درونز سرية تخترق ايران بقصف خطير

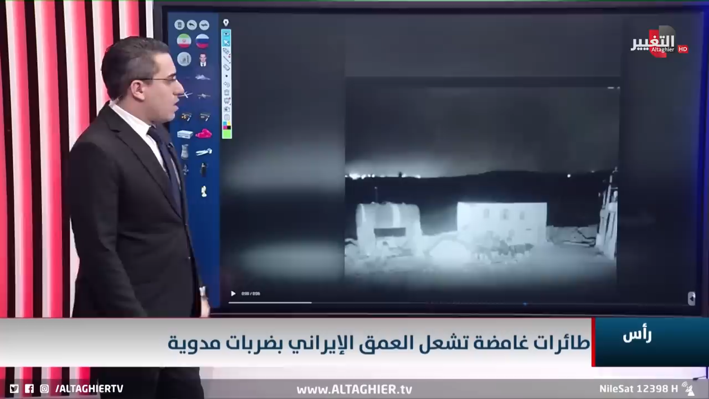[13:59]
هنا كما تلاحظون مثلا مرة أخرى في خوء وما جاء ستلاحظ بأنك أمام انفجار انفجار آخر